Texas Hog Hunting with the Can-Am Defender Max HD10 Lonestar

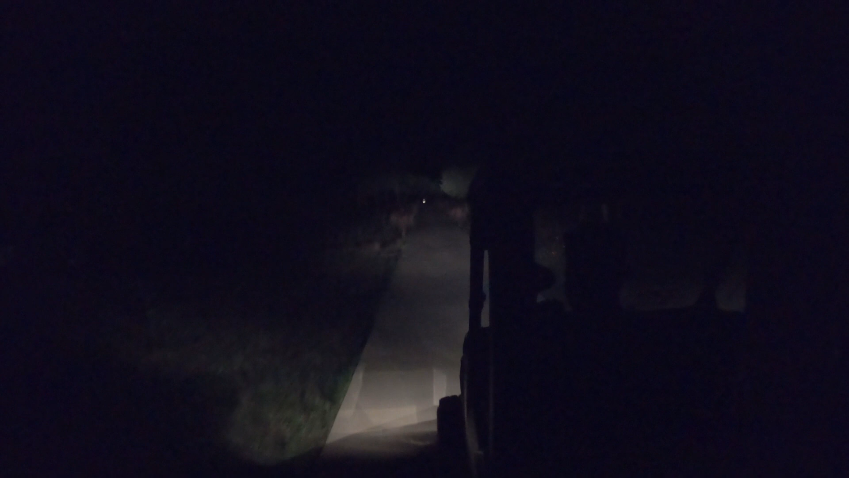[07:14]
Nothing else showed up, unfortunately, that night, so I packed up, loaded up the canam again, headed back home. But then the fixed hog pipe with the bigger holes is now dispensing the corn much better, so in the following week I had lots of hogs actually showing up here,
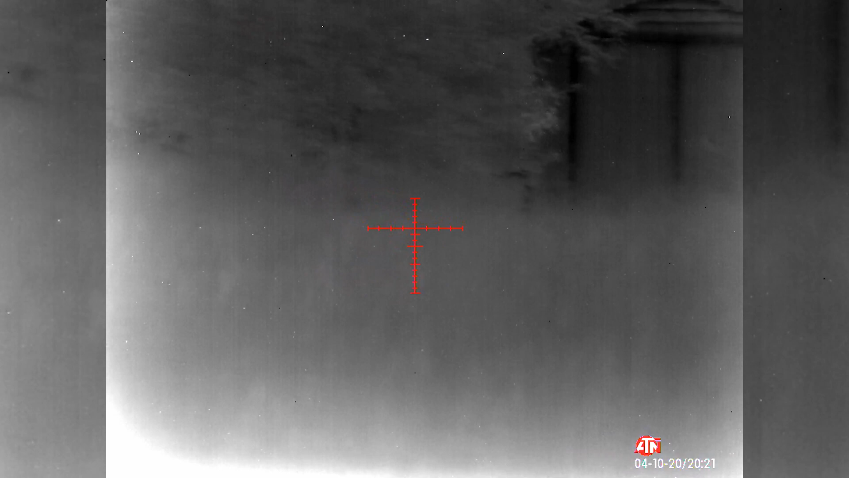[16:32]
I was actually walking around scouting a bit with my Thor 4, and I heard some grunting
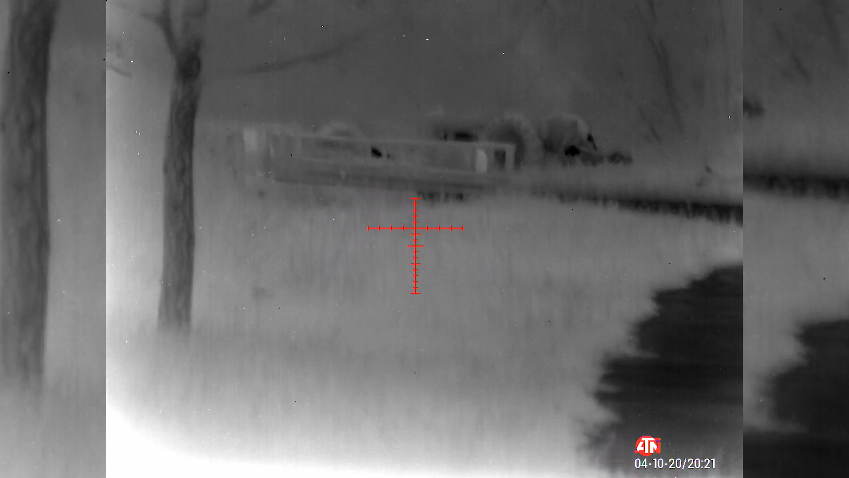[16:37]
pretty close to the dwelling on this property.
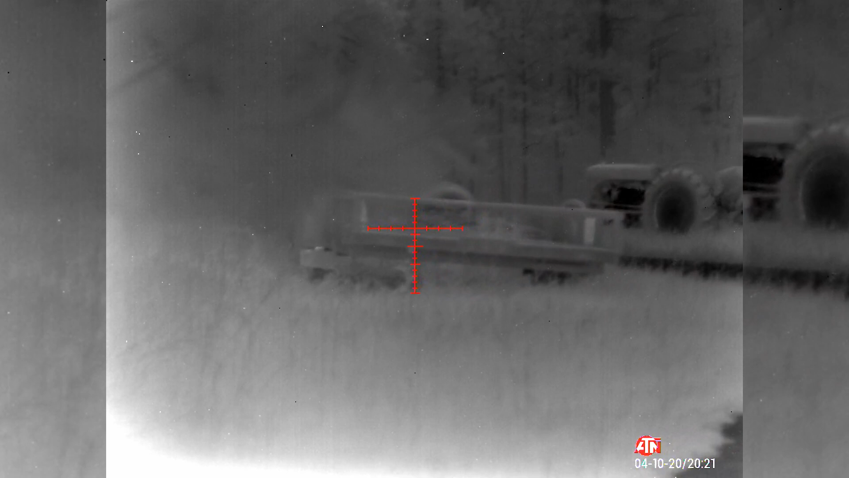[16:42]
So I made my way up to towards the grunting and saw a group of hogs walking through the taller weeds.
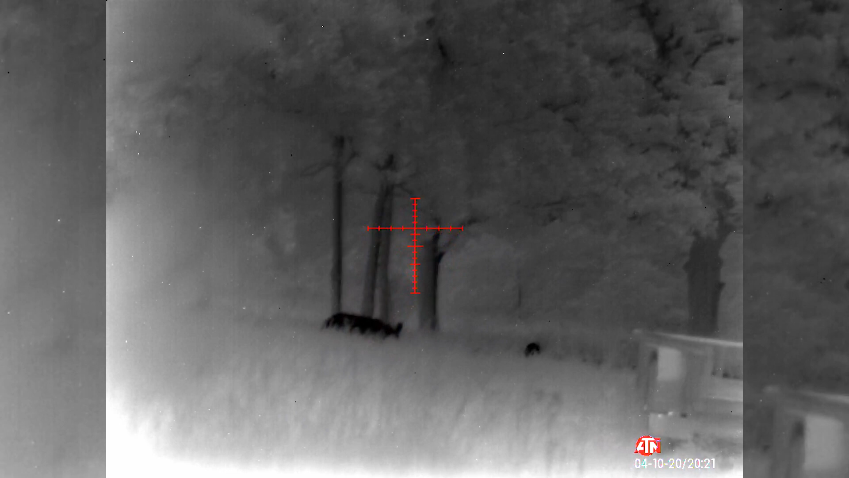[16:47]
Wasn't quite happy with my first shot. I thought I was right on that sow or the boar behind the ears,
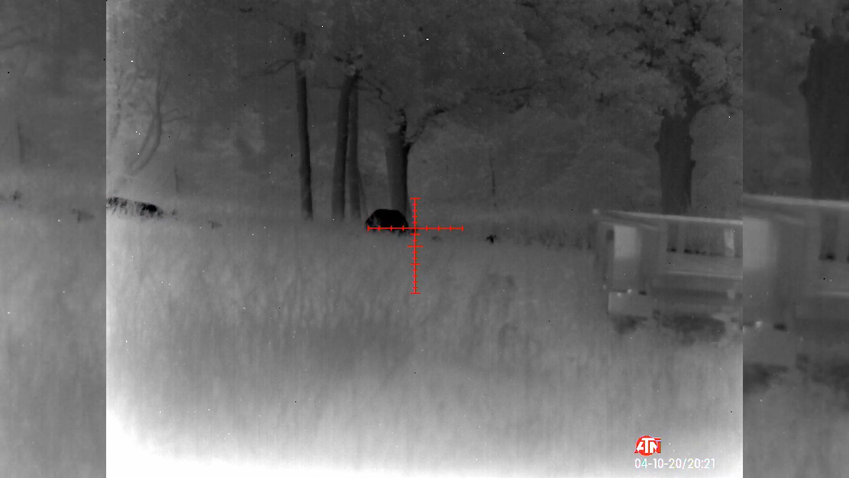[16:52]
but that hog didn't drop right away.
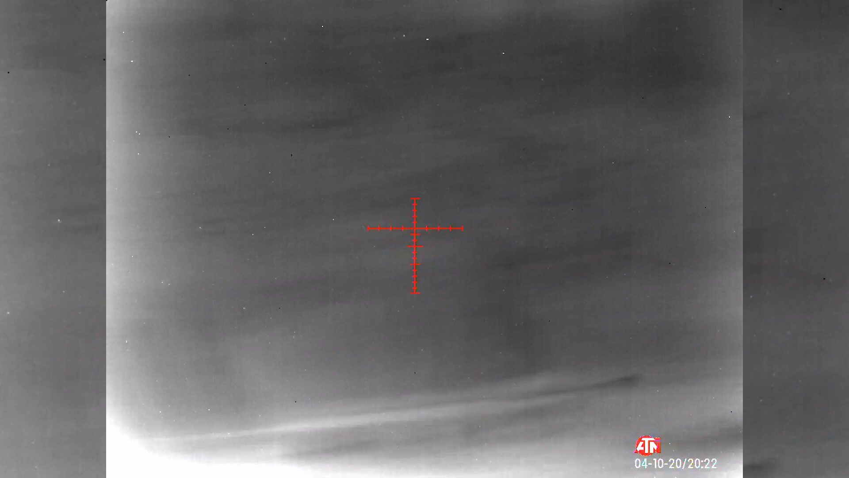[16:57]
Did a follow-up shot, and I think the follow-up shot is what ultimately put this hog down.
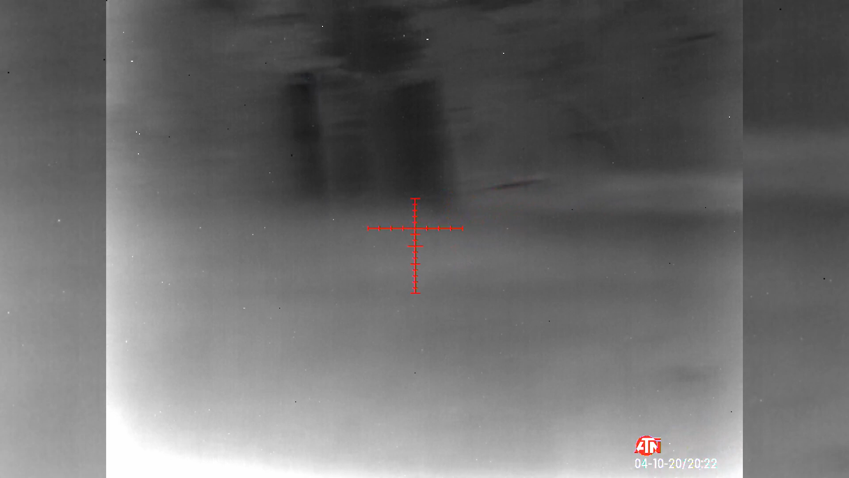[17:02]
I later found it close to the edge of the brush.
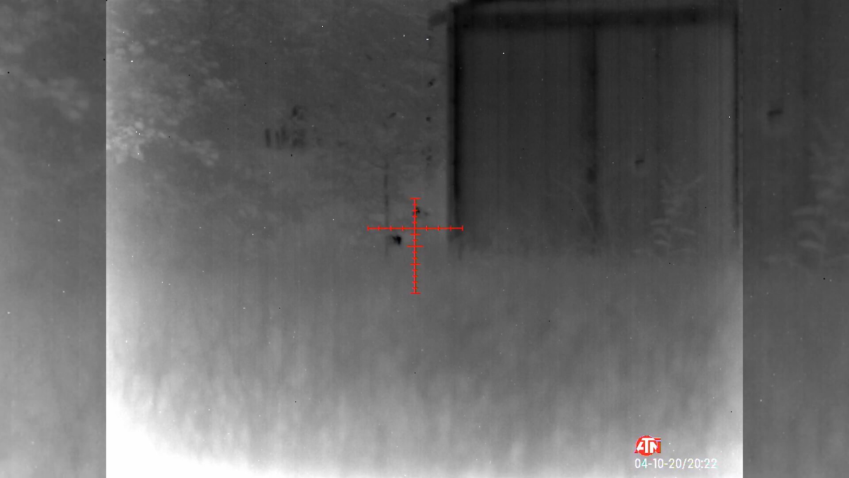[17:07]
These pixels you see here are due to a recent firmware update I made,
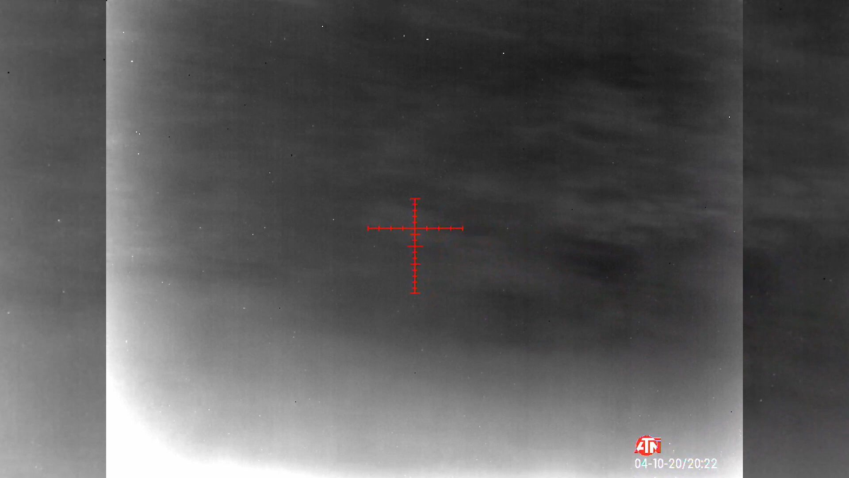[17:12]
and I have not run the pixel correction afterwards.
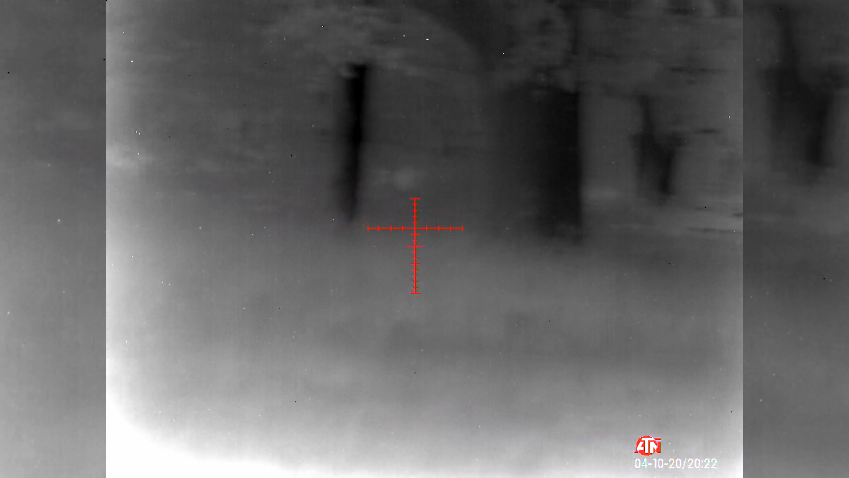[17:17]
So there is a process within the Thor 4 where you can run an automatic pixel correction which will actually fix that.
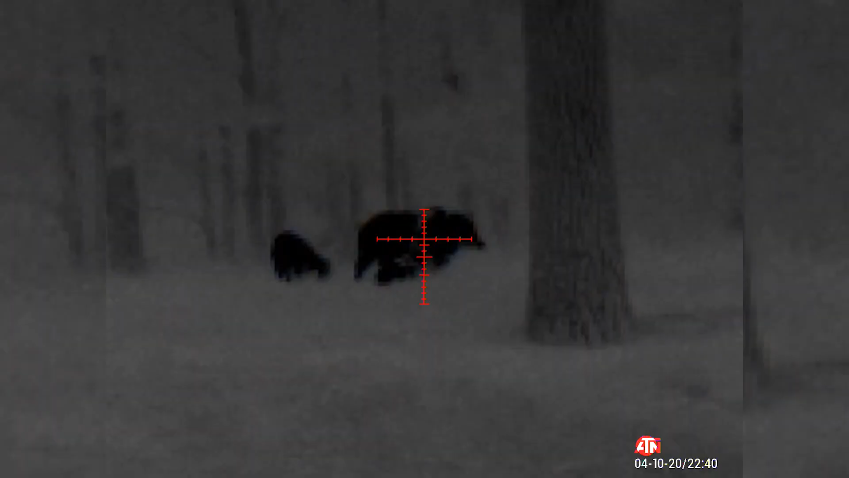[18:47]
I thought I aimed for the neck area for the first shot.
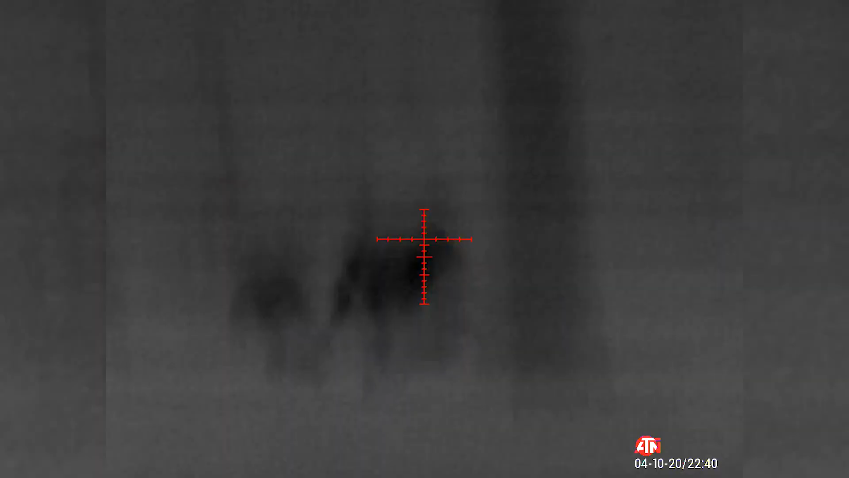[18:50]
I don't think that one hit. It looks like a long shot.
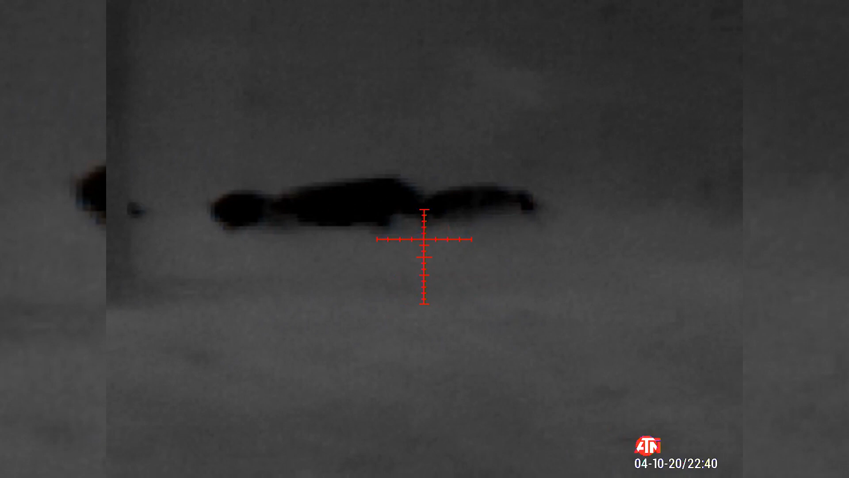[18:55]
So maybe my second one hit, the first one missed.
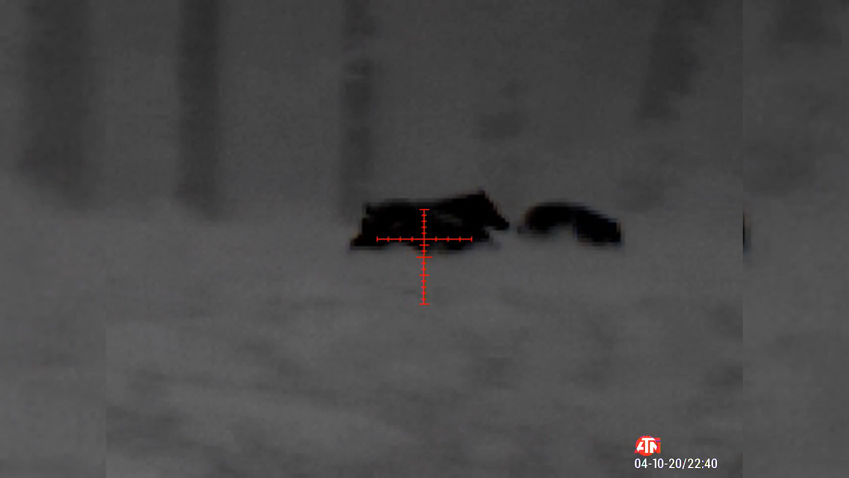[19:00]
I need to look at the video.
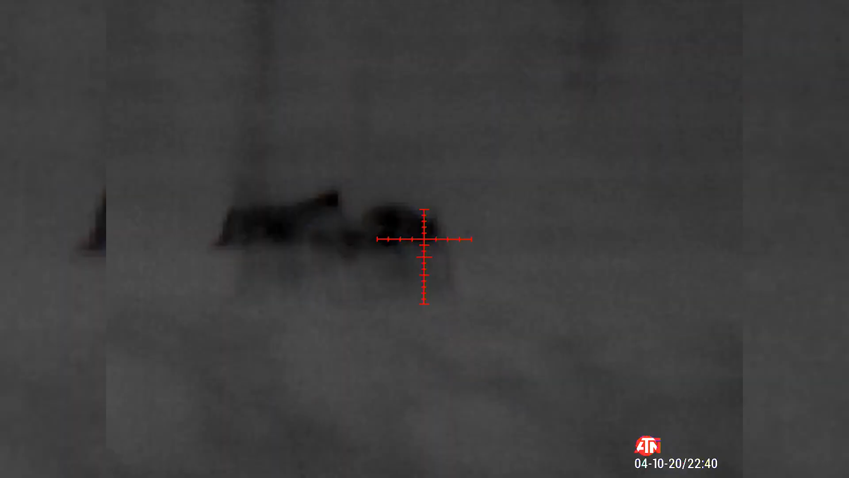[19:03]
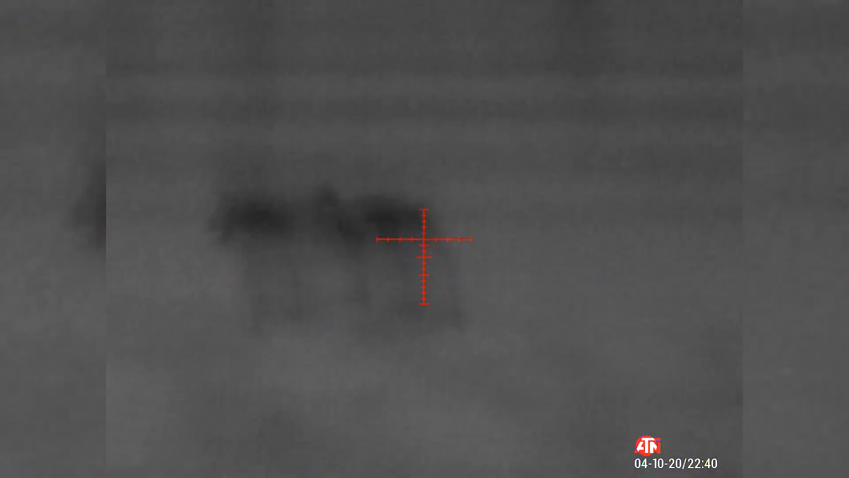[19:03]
And maybe then also confirm my zero one more time, because earlier that bigger saw I shot,
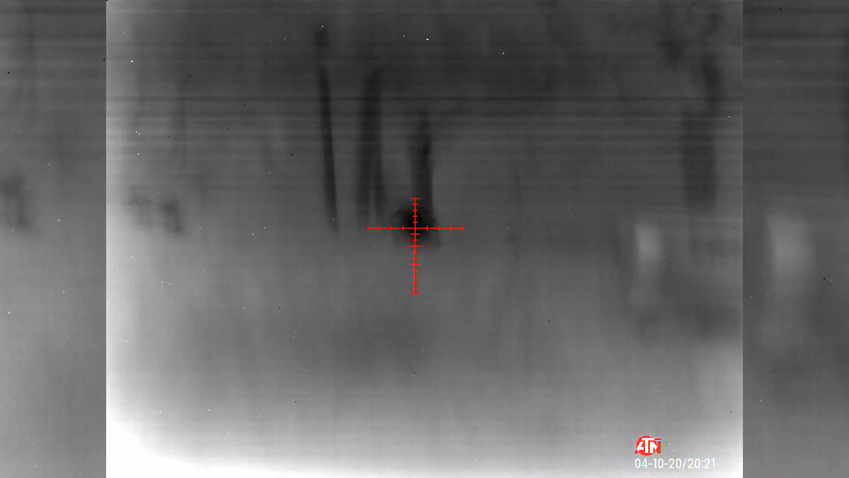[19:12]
she didn't go down right away either, so not 100% confident right now on my zero.